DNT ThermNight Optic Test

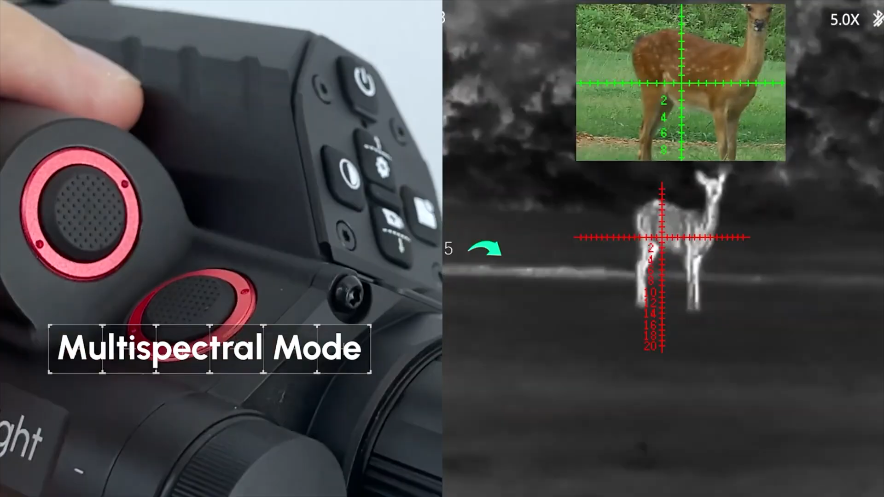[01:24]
It uses an uncooled infrared sensor.
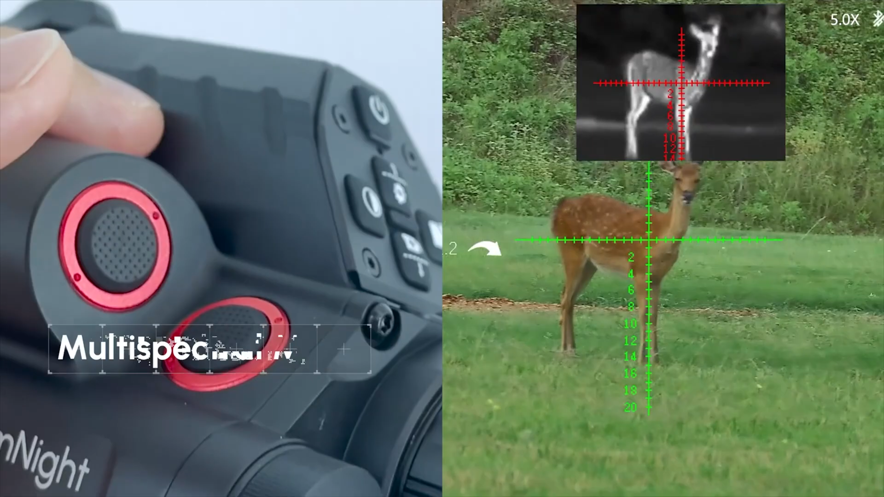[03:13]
It's super easy to use and operate in zero. And it has one shot zeroing. You can choose different reticles as well.
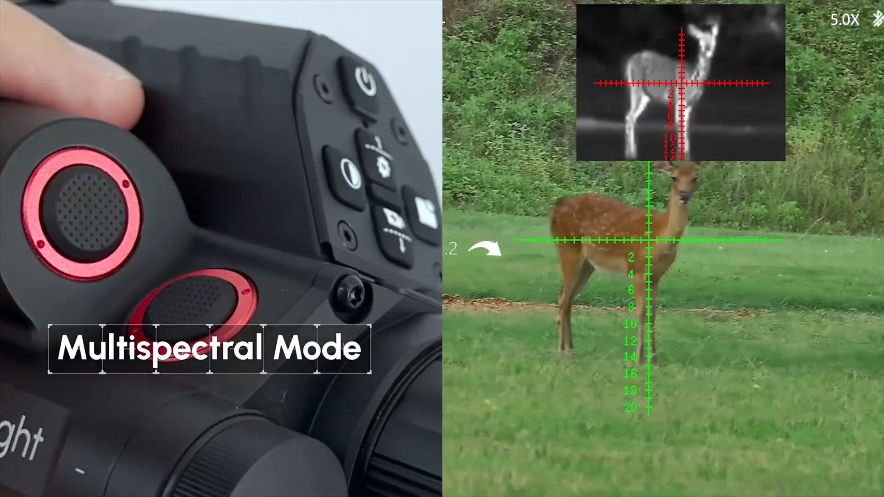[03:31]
And you can have multi-reticles as well for that. Really, really cool. On this side, you have a Picatinny rail where say you could mount a red dot or an extra IR light.
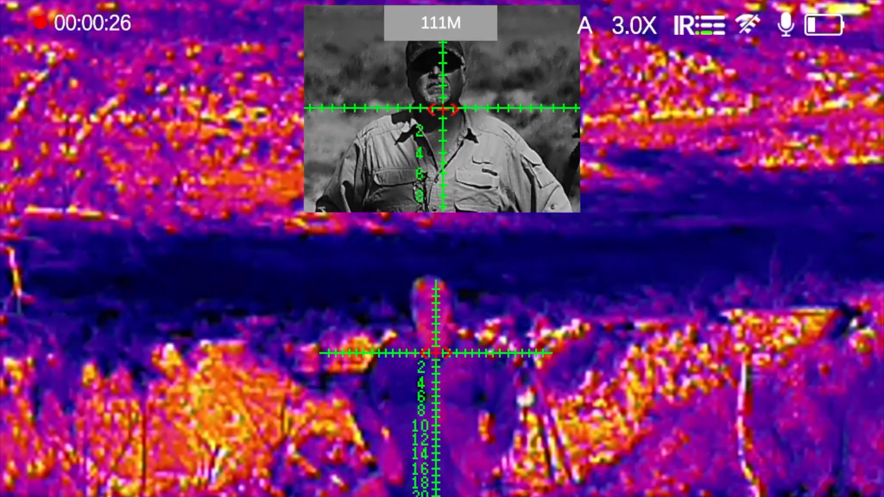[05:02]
As well as switch your screens from where you have thermal up above and then night vision down below or vice versa.
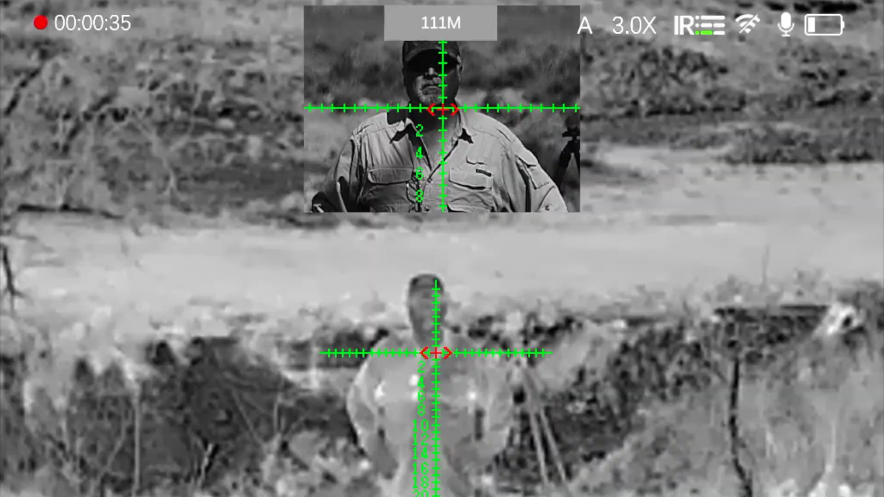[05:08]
Really easy to use the menu options on this. Focus knob up on top very smooth and fluid works well.